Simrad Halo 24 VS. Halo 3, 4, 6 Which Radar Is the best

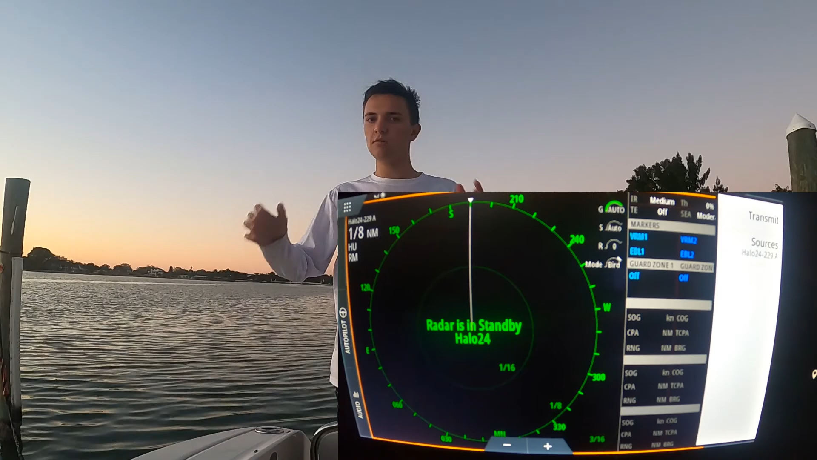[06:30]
you need to be able to see all those boats, whether it's really strong, heavy rain, and you can't see more than 50 feet in front of the boat, or it's a really thick fog, that way you can get back home safely and on time.
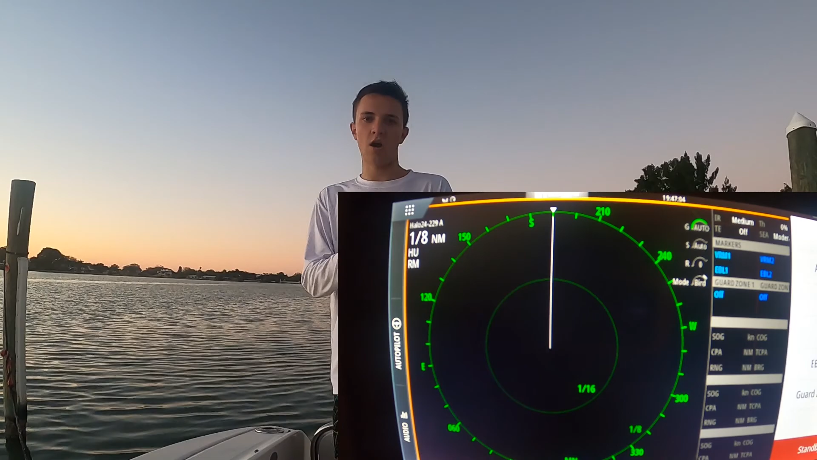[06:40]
So, the Halo 24 is definitely a better radar, once again, because it's cheaper. One, two, it doesn't take as long to start up.
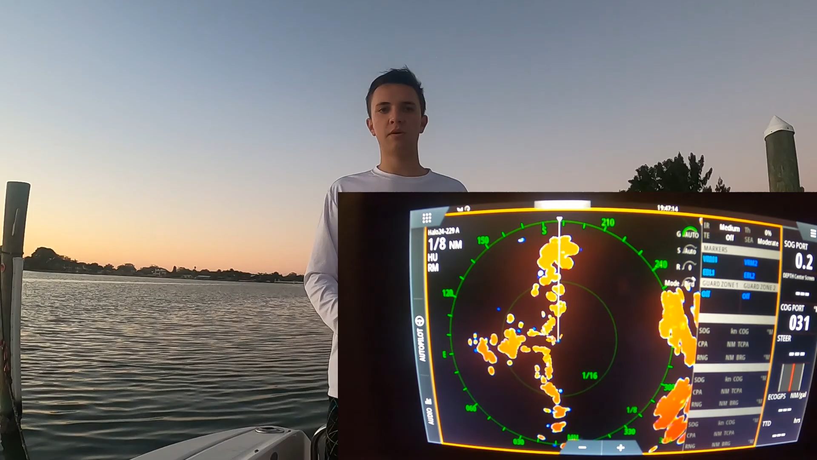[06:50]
Three, it's better for close range, it doesn't have as much of a dead zone, and it's just better for bird mode, at least from what I know. So, thanks for watching today's video, guys, and I hope you enjoyed it. So, make sure to subscribe, smash the like button on this video, and hit the subscribe bell, that way you don't see any future videos.